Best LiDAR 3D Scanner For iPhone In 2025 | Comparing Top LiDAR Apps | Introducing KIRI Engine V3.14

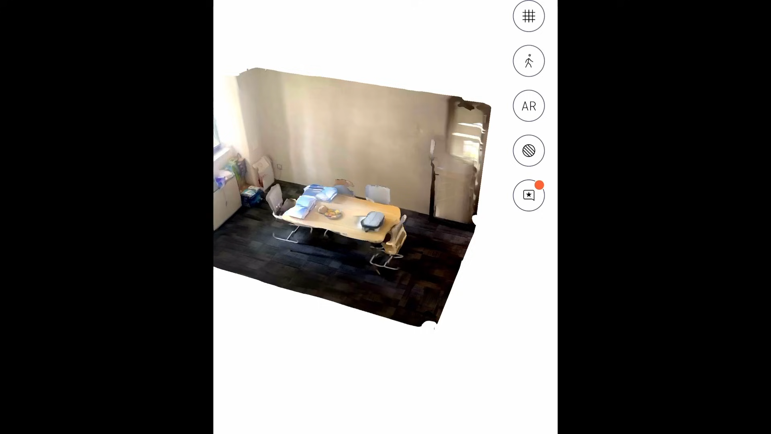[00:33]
But wasn't the actual LiDAR result kind of shitty?
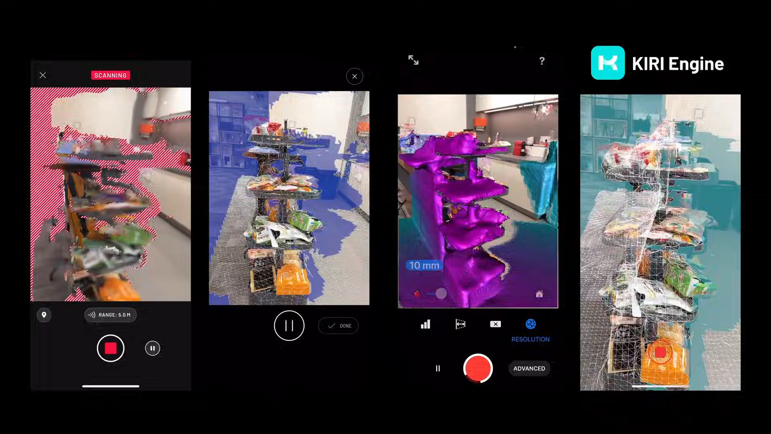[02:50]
For the new Curie Engine LiDAR feature, it requires uploading the LiDAR data to the server for the machine learning part,
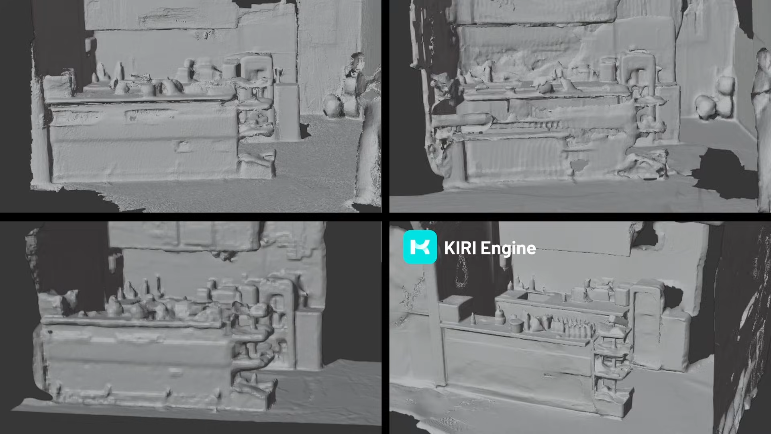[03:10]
And here are the results side-by-side. Check this out, guys.
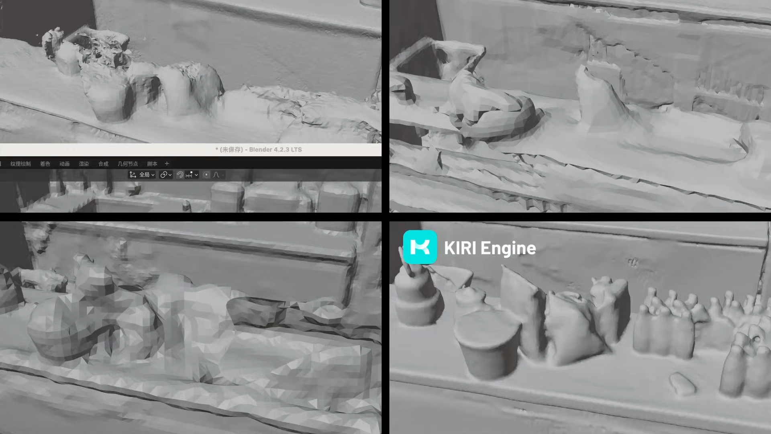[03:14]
Look how much improvements you've made to the LiDAR using the power of AI.
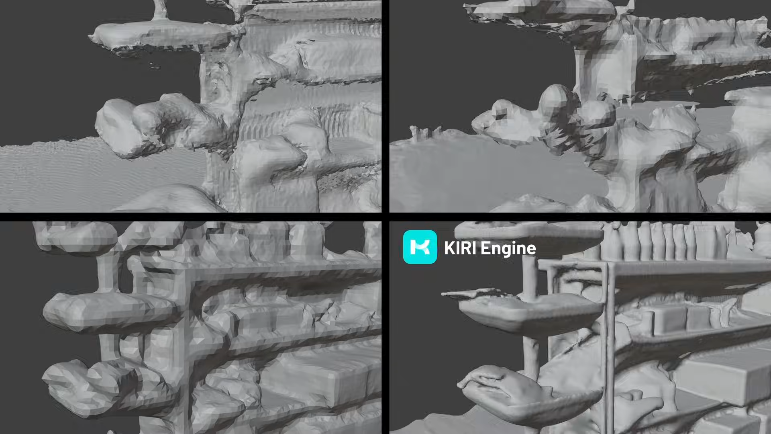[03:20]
With this level of detail, you can do so much more.
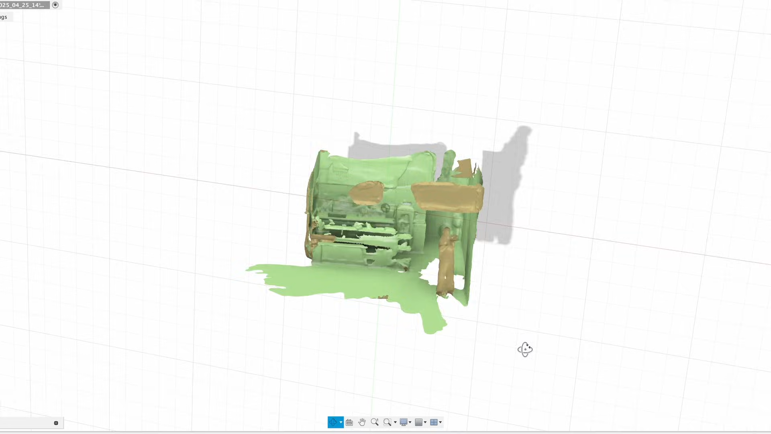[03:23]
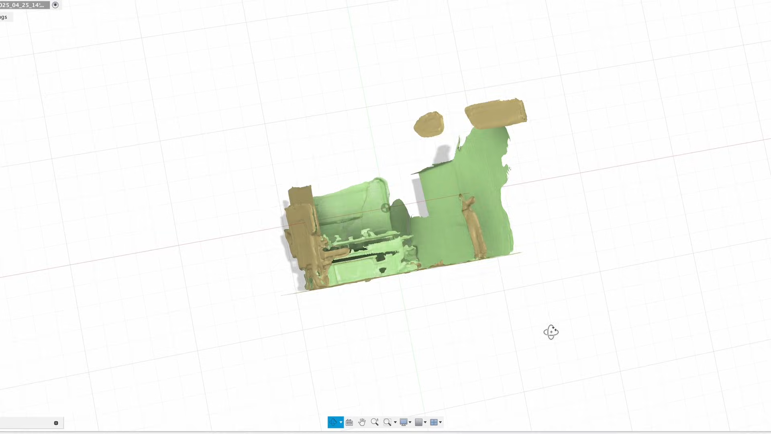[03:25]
For example, if I'm measuring the gap between storage units on our snack shelf,
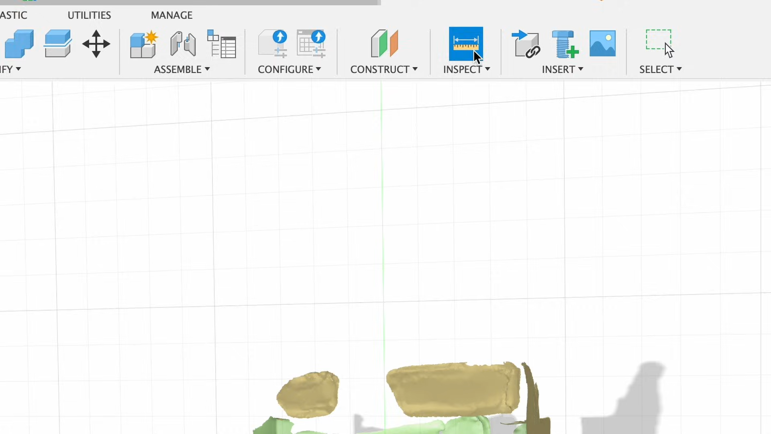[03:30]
low-resolution LiDAR scan used to produce data that was too noisy to reliably choose the correct measuring points.
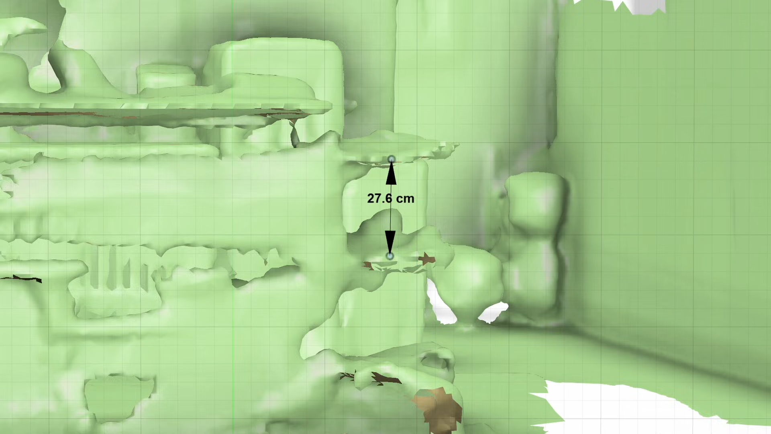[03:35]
But with our new enhanced cloud processing LiDAR scan, you can make the measurement so much easier.
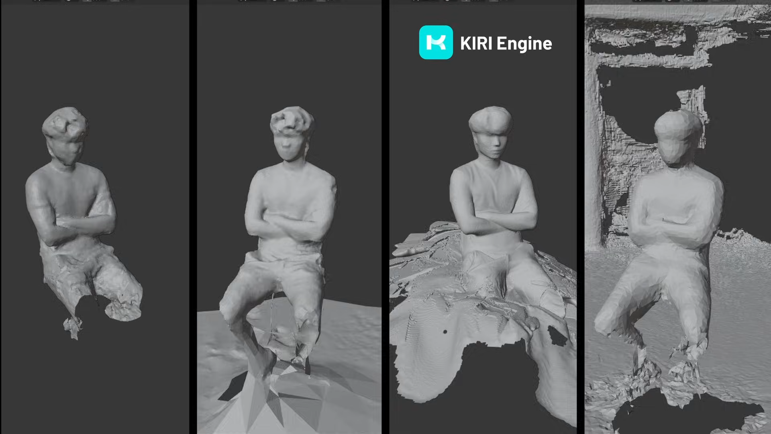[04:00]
It makes regular LiDAR scan very funny under comparison. Don't you think?